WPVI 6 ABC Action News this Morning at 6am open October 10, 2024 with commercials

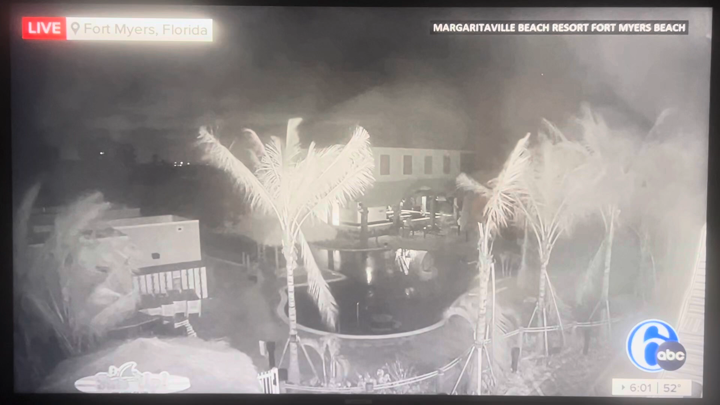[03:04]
You can see almost a quiet picture there, but a lot of water that has already come down. They had about a five-foot storm surge between Naples and Fort Myers,